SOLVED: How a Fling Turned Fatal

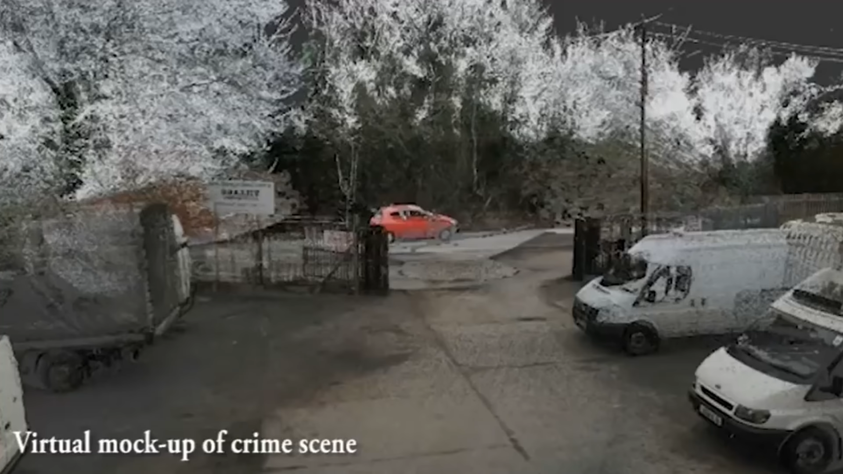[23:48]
This crime scene reconstruction shows digitally the forensic evidence found by investigators.
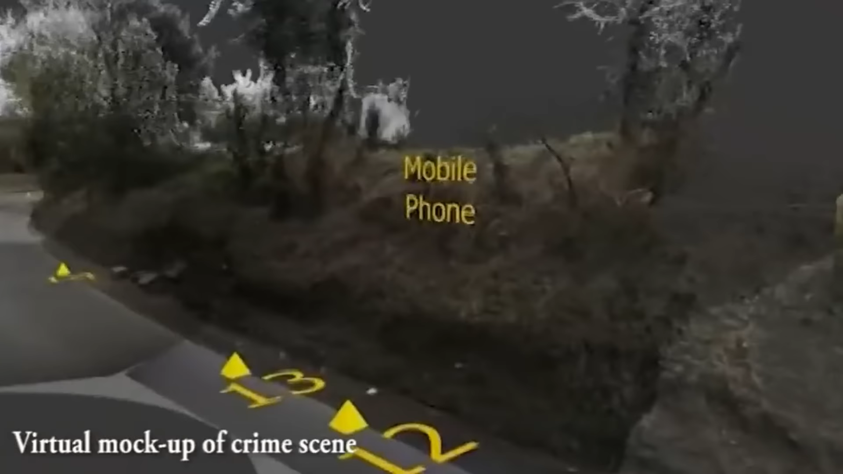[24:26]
you can see the yellow indicators getting closer and closer together.
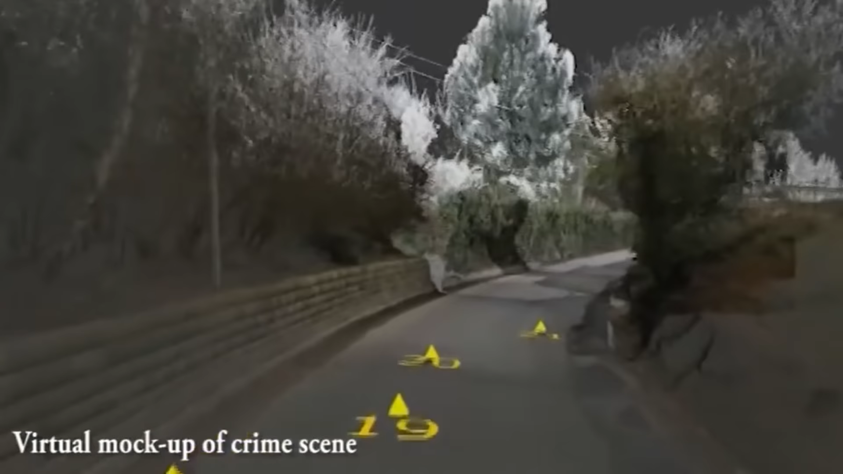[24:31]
This pattern is indicative of someone slowing down. The drips getting closer and closer together as her pace slowed.
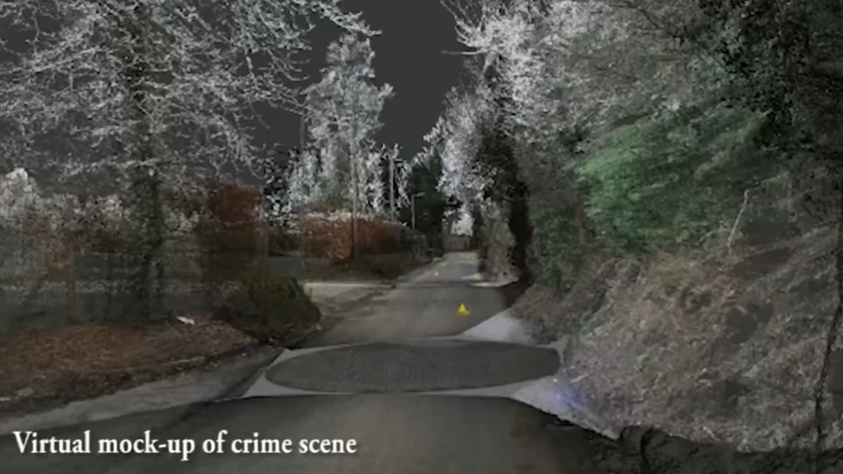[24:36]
You can also see how Natalie moved from one side of the road to another.